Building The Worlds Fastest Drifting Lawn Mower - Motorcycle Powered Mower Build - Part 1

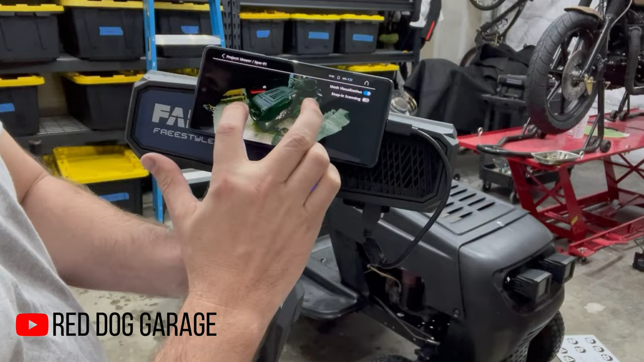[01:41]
I created the frame, I created the custom length rear axle where the pillow blocks went,
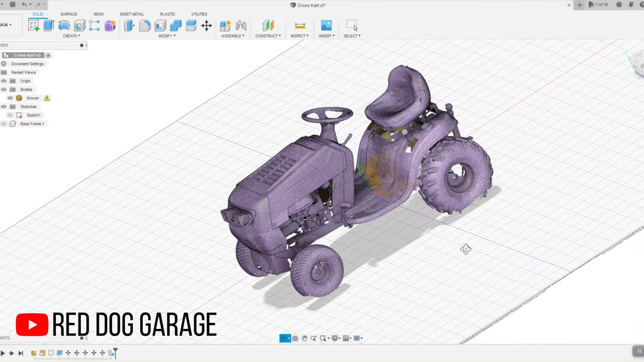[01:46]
the engine mounts and of course the suspension up front that we'll take a look at in just a minute.
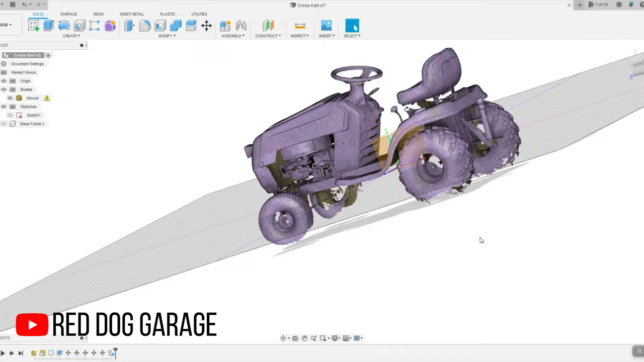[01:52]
All of this was done on the computer before I made my first cut
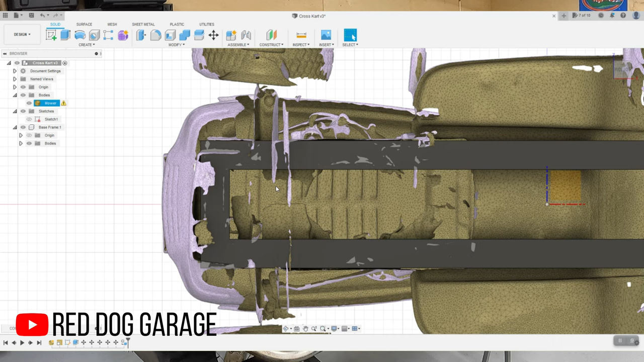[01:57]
or before I even started taking apart the lawn mower.
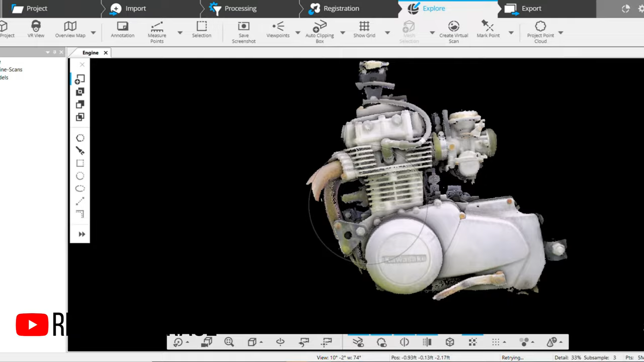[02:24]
It was in rough shape but I was still able to scan this engine
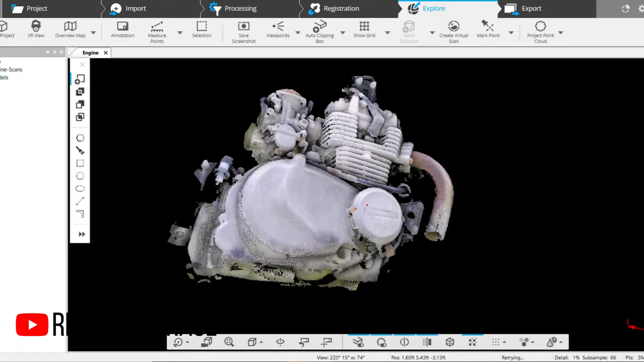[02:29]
and then in the computer digitally pull the engine out of the motorcycle frame before I did any work on it.